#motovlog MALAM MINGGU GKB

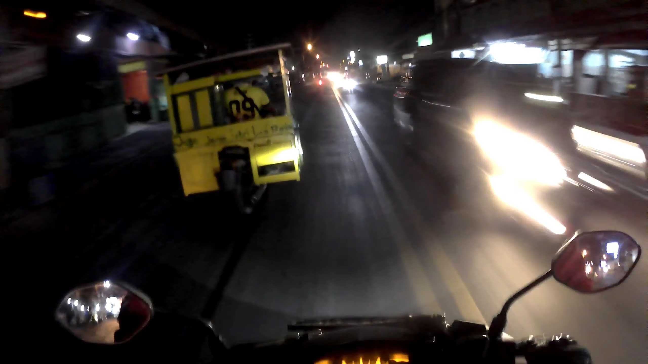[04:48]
Aduh ya Allah. Jalan Manyar, Jalan Manyar.
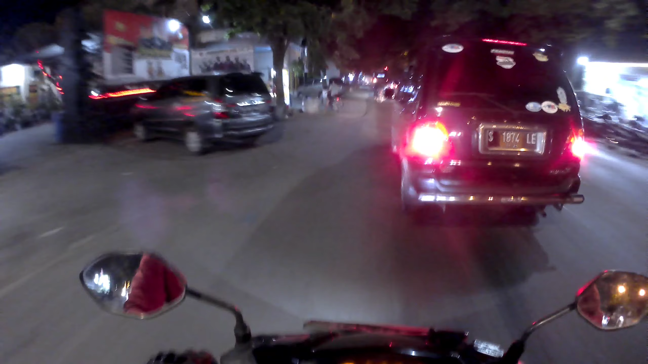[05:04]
Ternyata ada macet-macet dikit lah. Agak merayap gitu loh ya. Karena padat. Di sini itu lalu lintasnya padat di daerah Manyar ini.
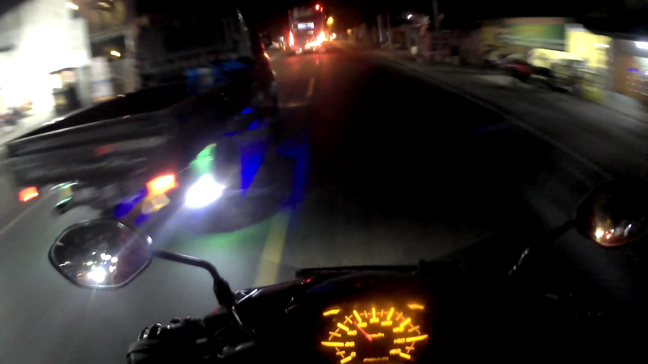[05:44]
BC, wuhuu, BC udah gede. Ini busnya besar-besar. Terus, wih,
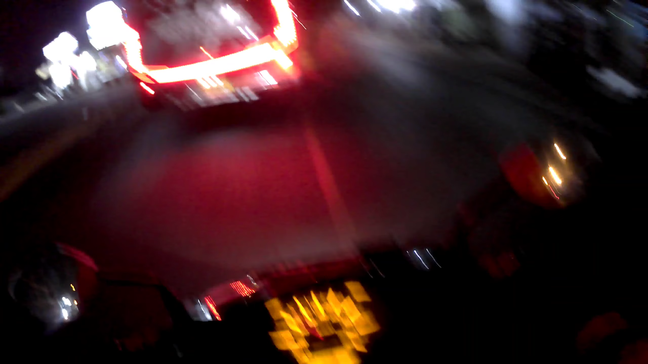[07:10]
Ini aku agak ngeri loh kalau di belakang bus, di depan ada bus lagi. Karena kemarin itu aku lihat video
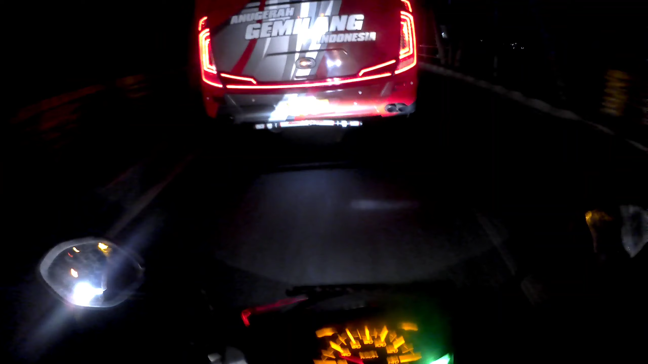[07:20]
ada bus yang ini loh, apa namanya, kebut-kebutan gitu ya.
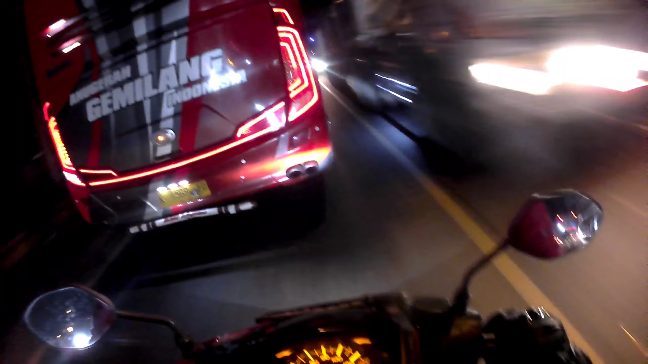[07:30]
Terus ada orang yang digencet gitu ya. Ya posisinya di tengah-tengah gini, depan belakang bus.
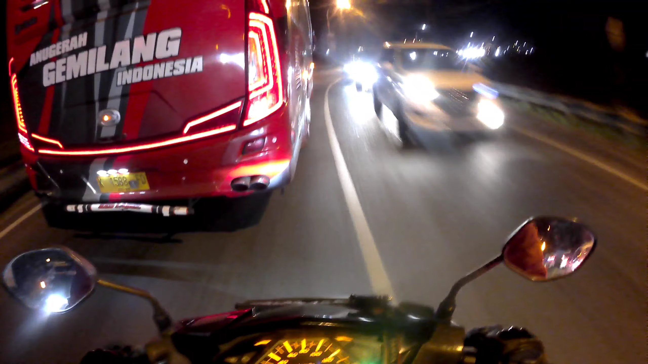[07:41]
Jadi yang bus depan itu berhenti, yang di belakang, karena yang di belakang itu ngebut gitu ya, udah nggak ngatasi, mau ngerem juga nggak ngatasi, akhirnya ditabrak lah orangnya.
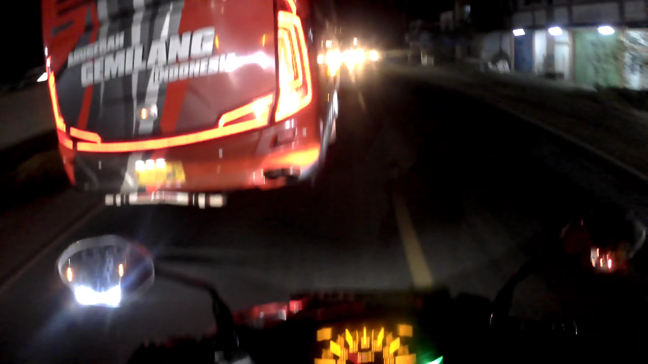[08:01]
Ya kegencet, ya begitulah. Jadi aku agak ngeri kalau sama bis-bis kayak gini.
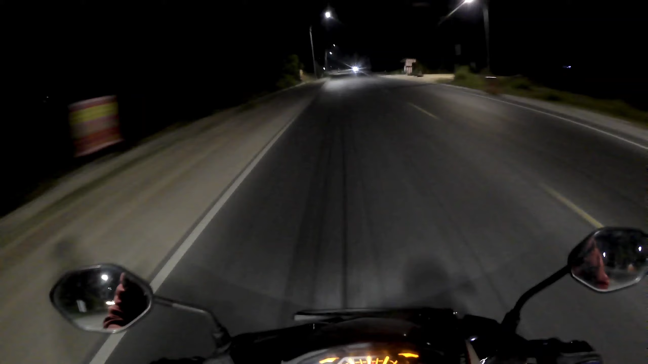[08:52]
Serem kalau ada di antara bus-bus besar kayak gitu. Jadi kalau pulang jam segini itu ternyata lalu lintasnya kayak gini toh. Ya aku sih udah beberapa kali pulang jam segini ya.